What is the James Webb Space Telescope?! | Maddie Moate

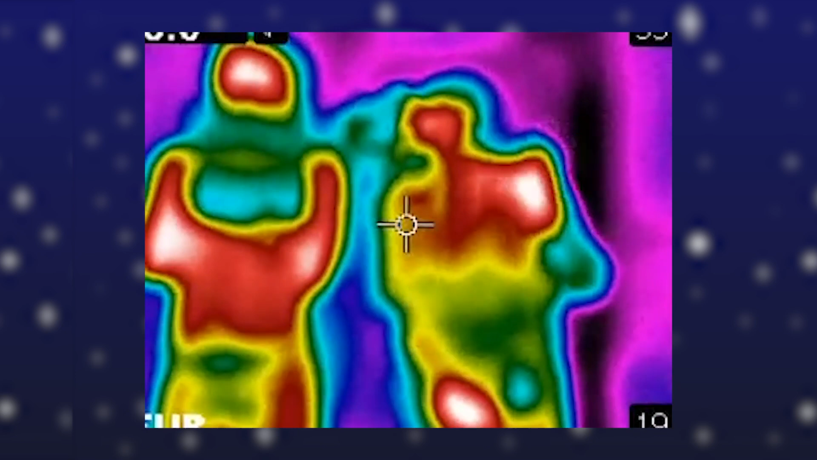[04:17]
There's Greg. And also, we have the RAL Space Team. Hello!
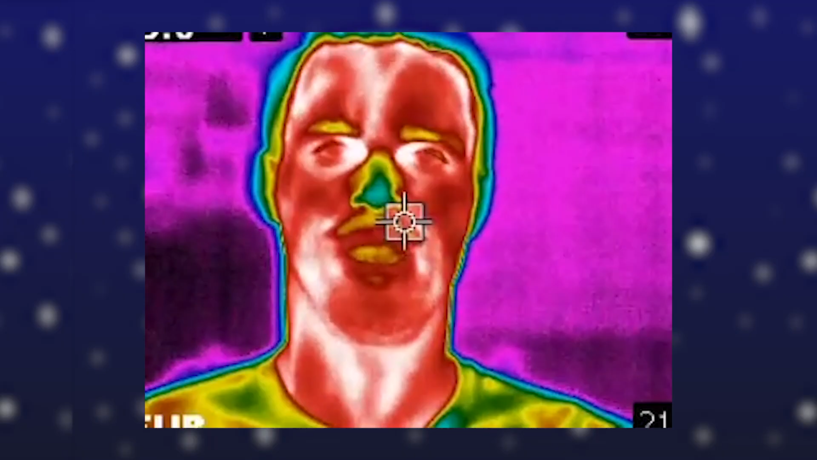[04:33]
So what colour is Greg's face? It is red.
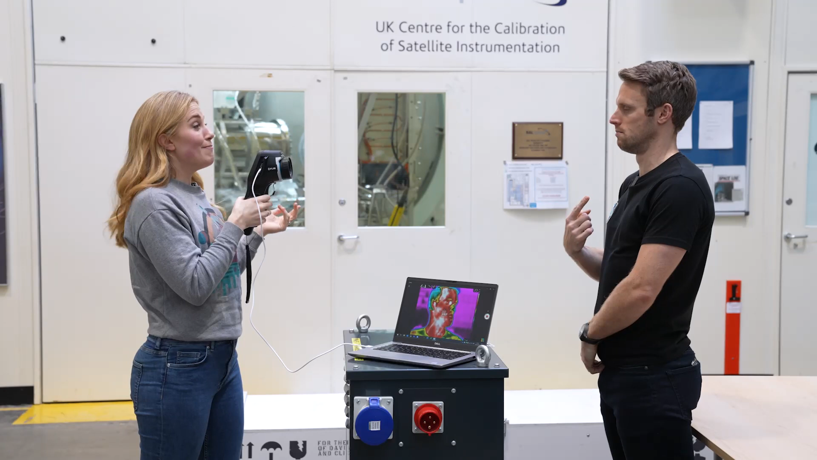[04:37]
That means Greg's face is pretty warm, but your nose is yellow. Touch your nose.
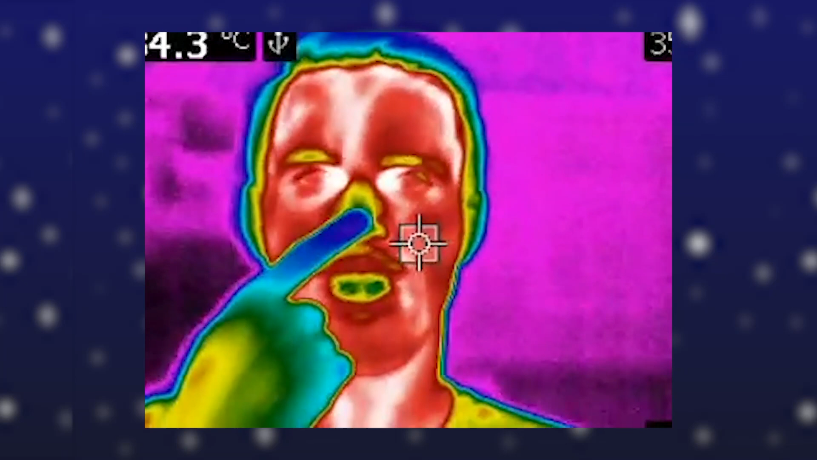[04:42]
Would you say your nose is cooler? It's cold. Yeah. In fact, your finger is blue.
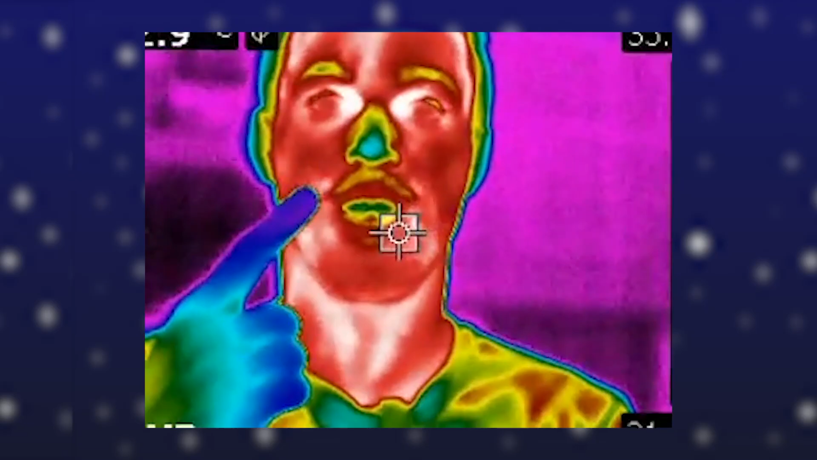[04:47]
So your finger must be much cooler than the rest of your nose.
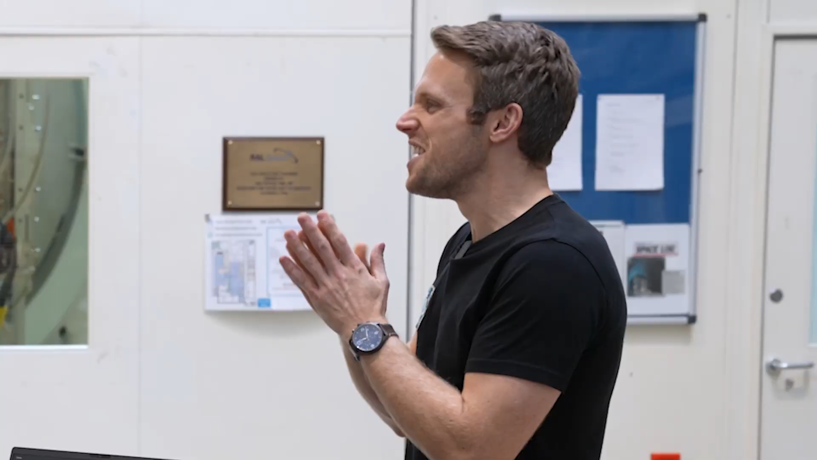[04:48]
To be fair. Yeah.
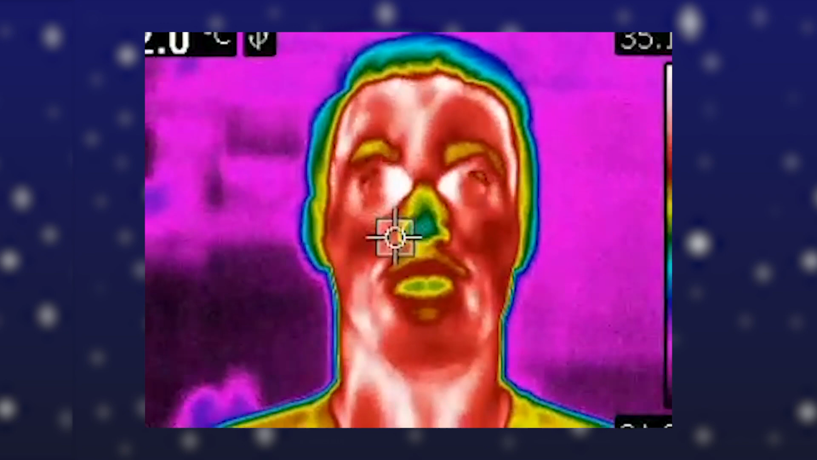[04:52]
And if we look around Greg's head, we can see it's blue and purple, which means it's much cooler. Now, I'm going to point this at Greg's feet because Greg has conveniently taken his shoes off.
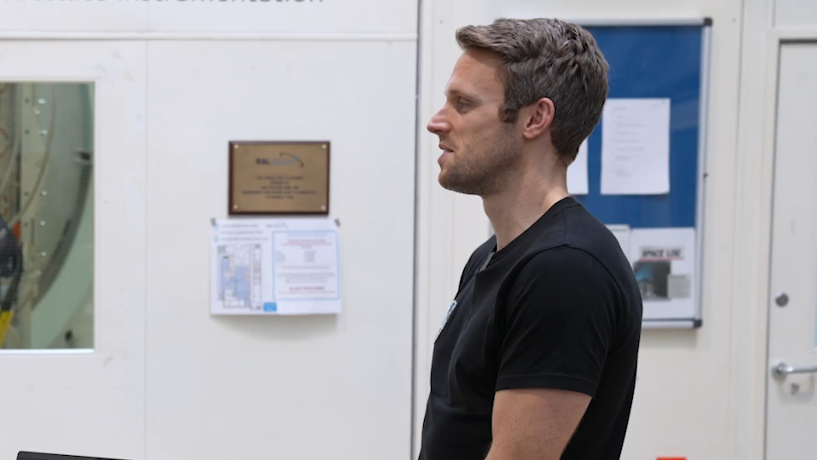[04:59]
So right now, we can see that Greg's feet are really hot because they look red.
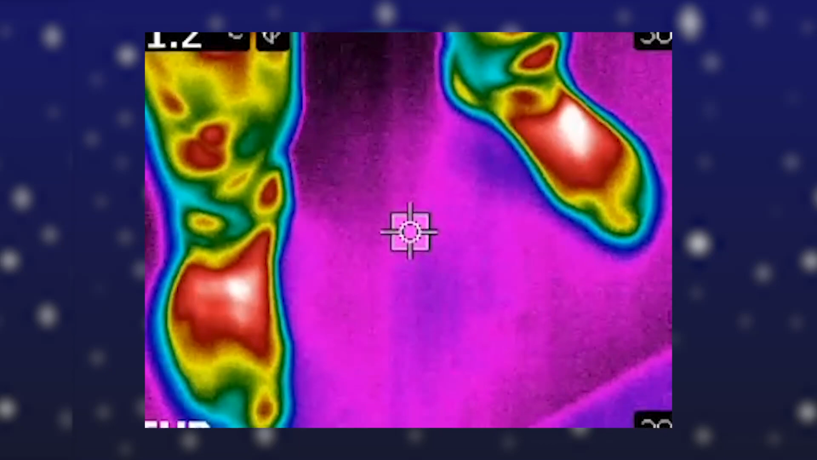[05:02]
But now, Greg, take a step to your right.
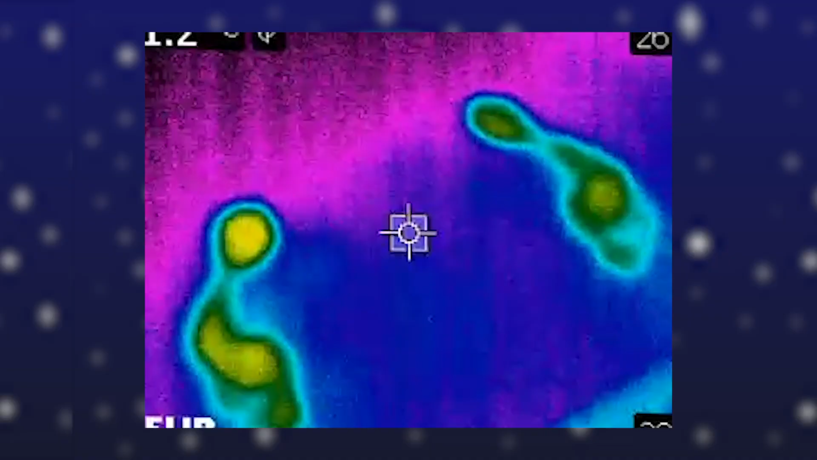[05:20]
And the infrared light can see it.
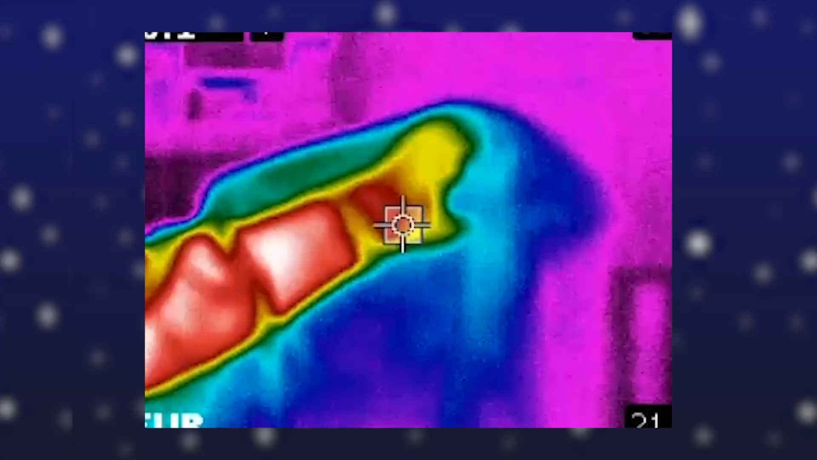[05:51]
suddenly we can see that star.
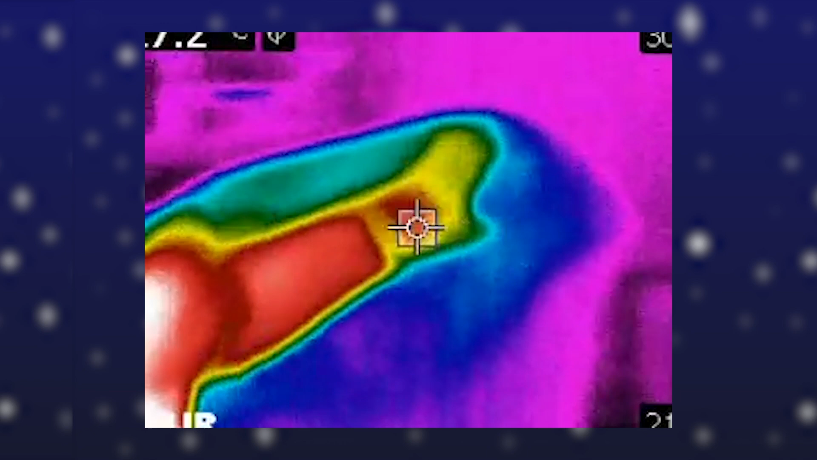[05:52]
And look, if Greg moves his fingers, that star is even twinkling.